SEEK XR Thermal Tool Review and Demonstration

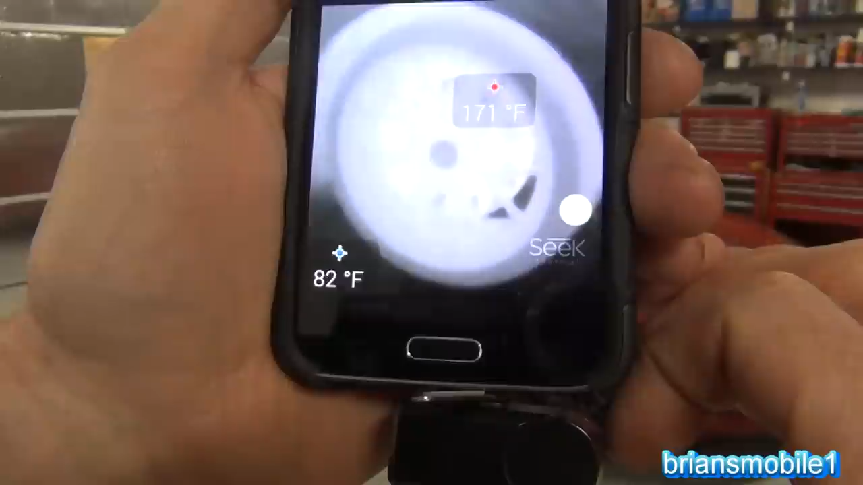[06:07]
On screen: max 171°F
See, that's a really focused sharp image that you see there. You can do an aspect ratio of 4.3. Like a little square.
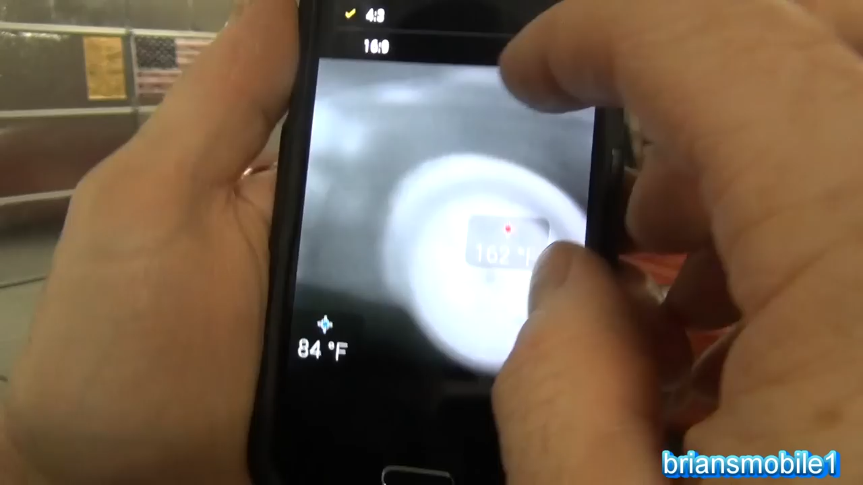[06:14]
You can do the 16.9. There's just lots of cool stuff that you can do with this.
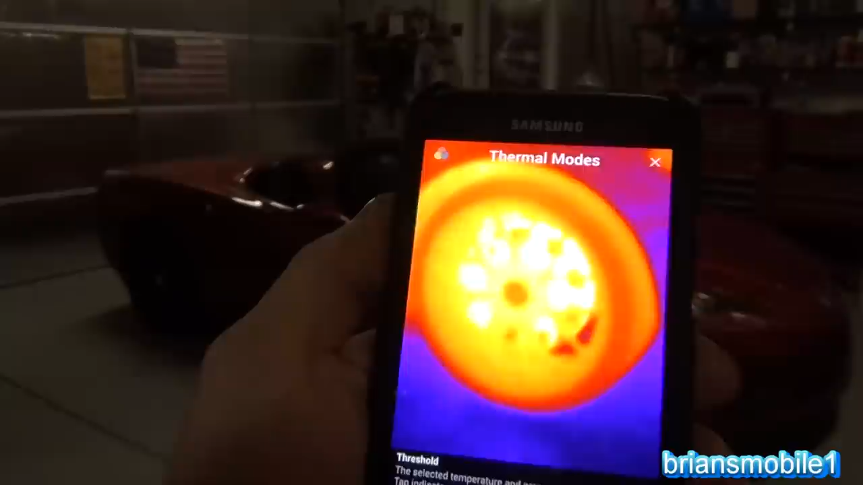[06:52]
Say you only want to see things that are above 110 degrees.
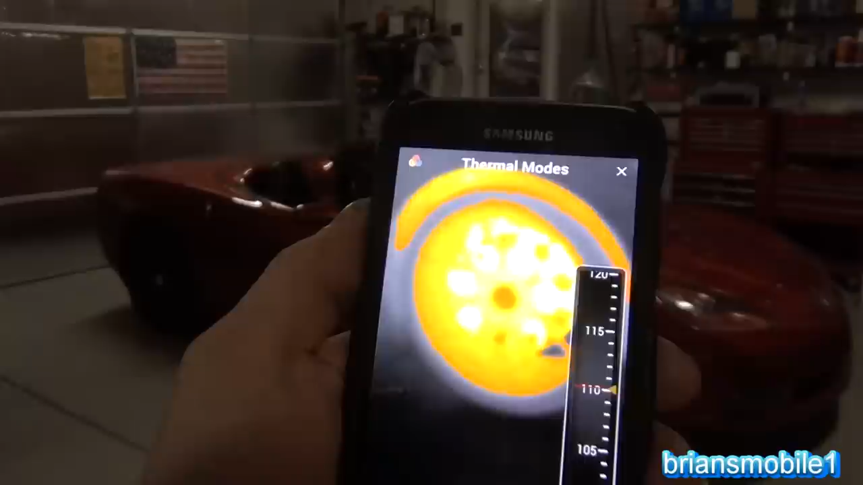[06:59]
You can set that. So things over 110.
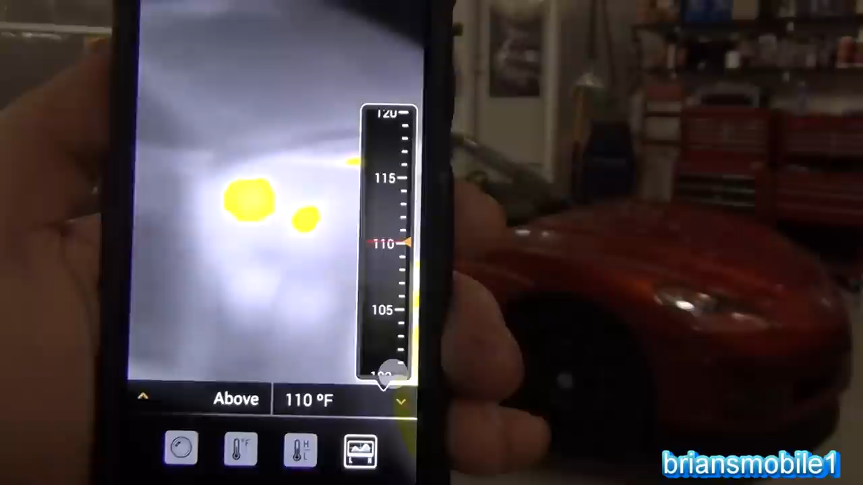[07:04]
You've got that little spot on the engine bay.
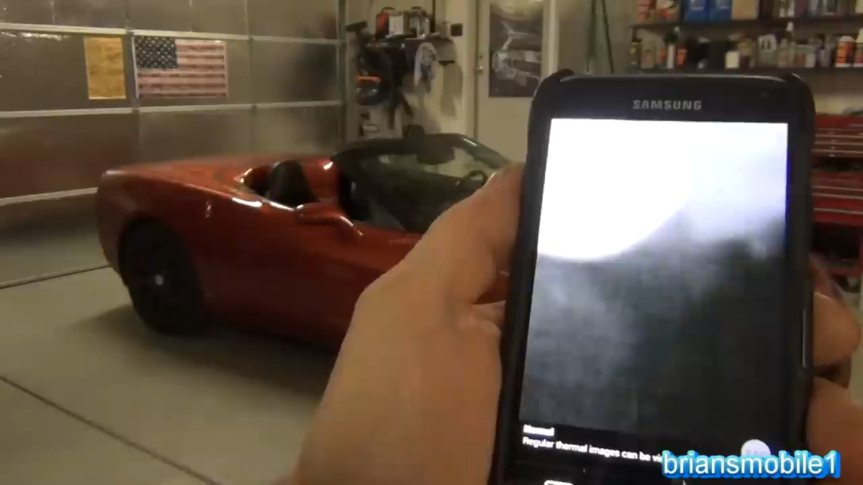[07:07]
It says regular thermal images can be viewed and recorded. So that goes to your camera. Here's where that color change thing is.
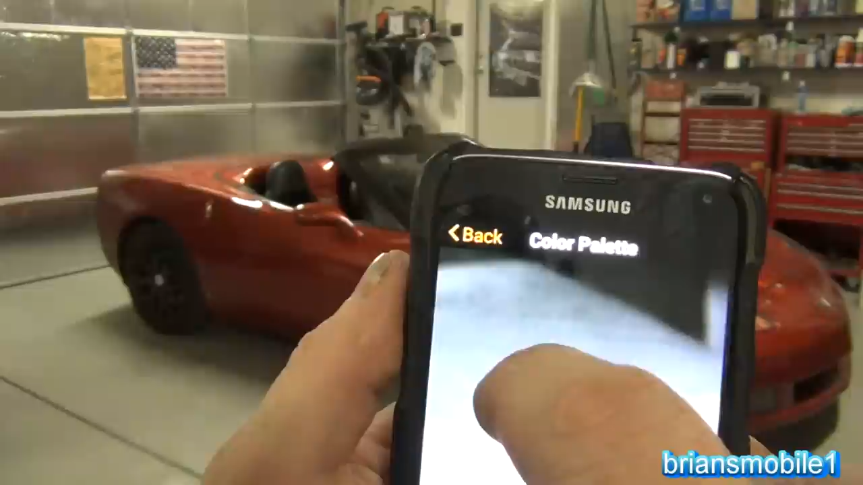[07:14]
The color palette.
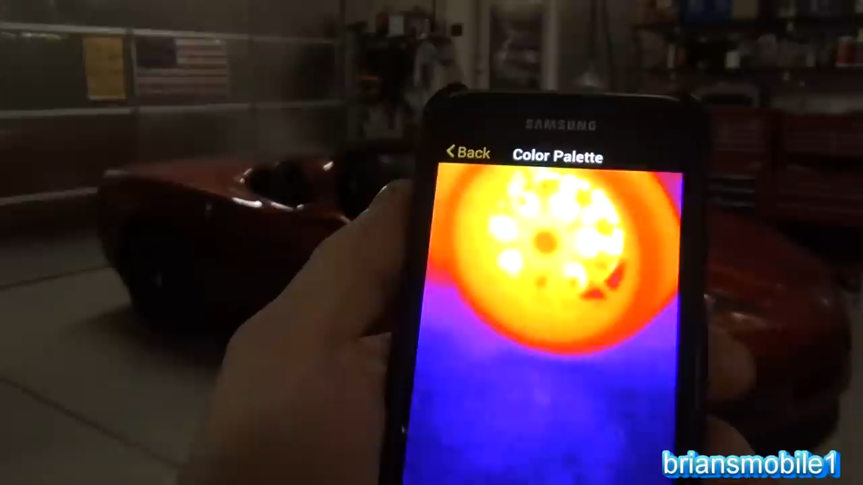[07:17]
I go back to iron or amber. Amber looks pretty good.
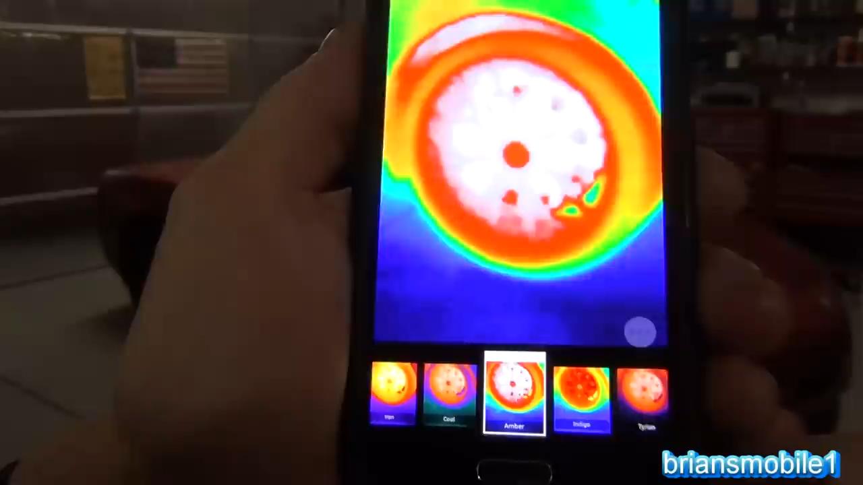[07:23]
Let's see if we can sharpen that image.
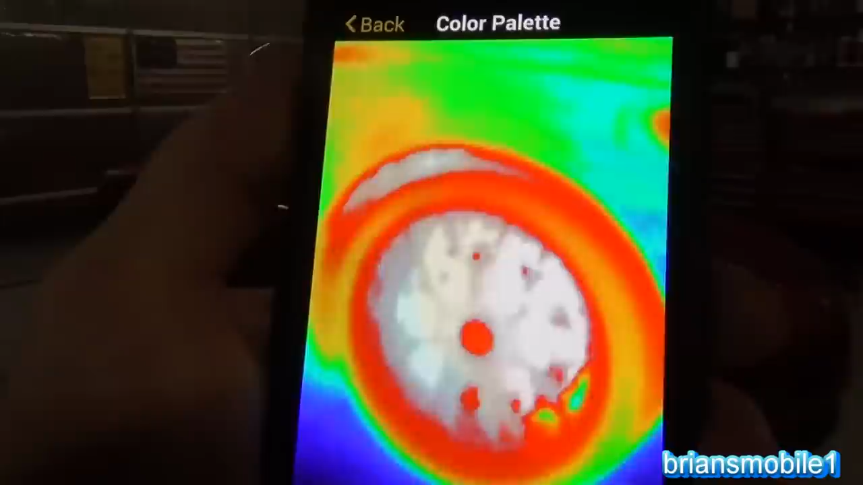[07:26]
So anyway, really cool little nifty thing. You get the most detail with white.
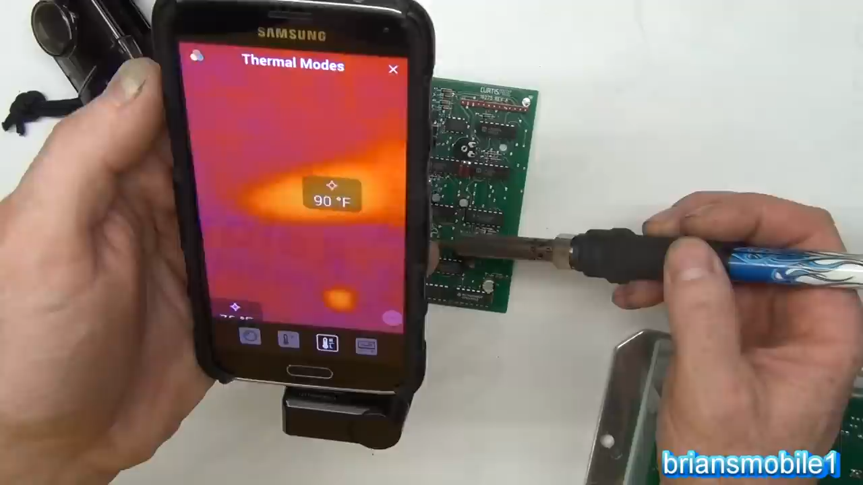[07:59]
On screen: spot 90°F
This green board's actually toast, but let's heat something up here. So we're going to heat up the solder. You can actually watch and see the heat dispersion from your soldering iron. So there's that. And then you introduce the soldering iron and you can see where you're pointing to. So I'm not touching the board or the device or whatever, but I can still pinpoint and see what it is.